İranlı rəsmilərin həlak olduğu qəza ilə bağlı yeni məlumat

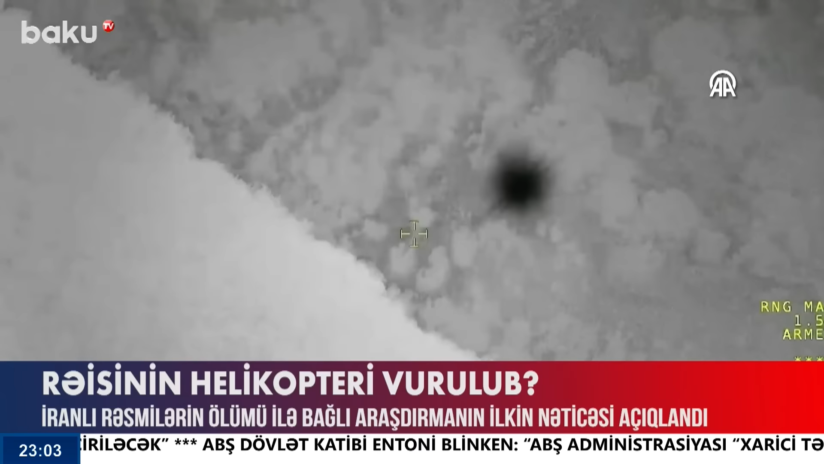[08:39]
Araşdırmaların yekununda məlum olub ki, nəqliyyat vasitəsinin üzərində güllə izlərinə rast gəlinməyib. Bundan əlavə, helikopter yalnız dağla toxuşduqdan sonra alovlanmağa başlayıb.
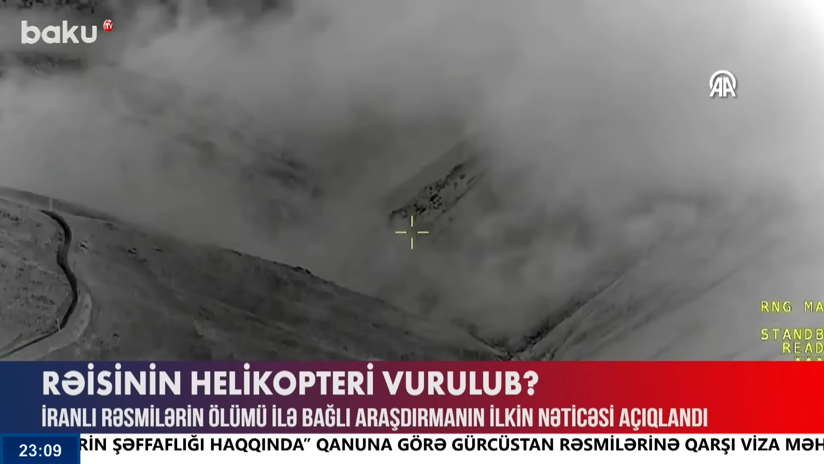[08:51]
Məlumatı görə bu müddətdə pilot digər iki pilotla əlaqə saxlaya bilib. Onu da qeyd edək ki, helikopter müəyyən edilmiş marşurtdan uçub və qəzaya bir dəqiqə yarım qalanı dək orada qalıb. Lakin ərazinin mürəkkəbliyi, duman və temperaturun aşağı olması səbəbindən kəşfiyyat əməliyyatı gecə saatlarına qədər uzanıb və demək olar ki, bütün gecə boyu davam edib. Daha sonra səhər saatlarında İran pilotsuz uçuş aparatlarının köməyi ilə qəzanın dəqiq yeri aşkar edilib.